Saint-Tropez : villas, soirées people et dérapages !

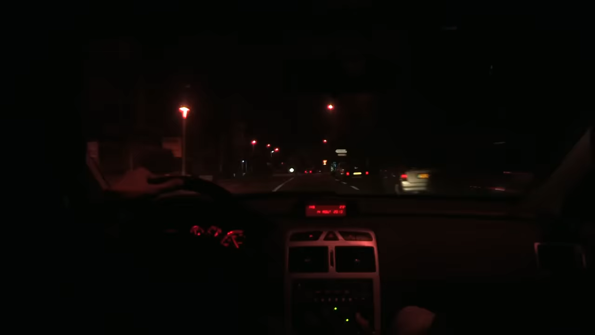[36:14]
ville il est au volant d'un puissant 4x4 pour le rattraper les
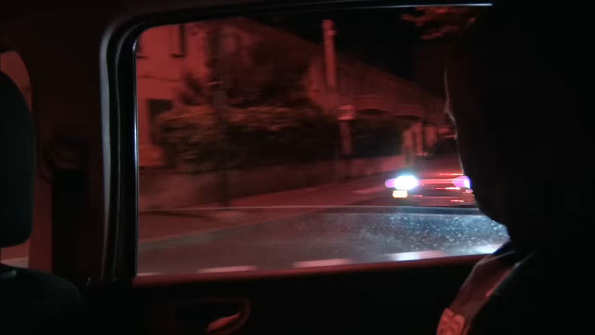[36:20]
policiers doivent conduire à plus de 130 km heure
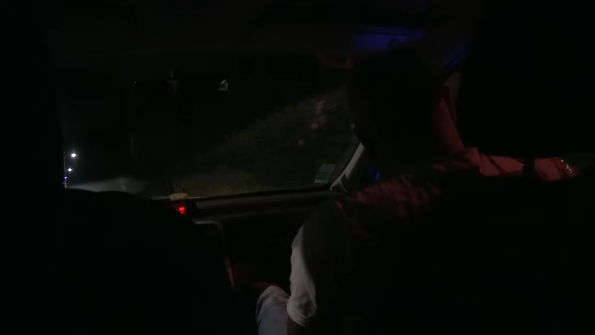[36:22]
un
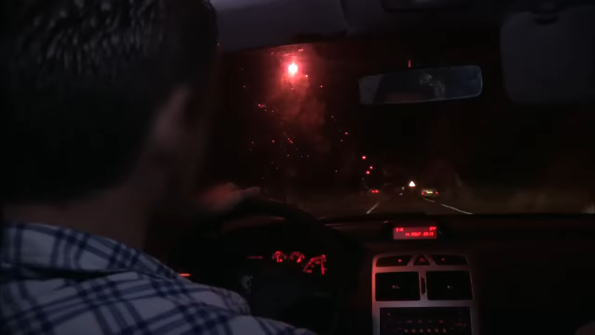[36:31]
mec qui roule très vite bon il nous a pas vu à l'instant et on a du mal à rattraper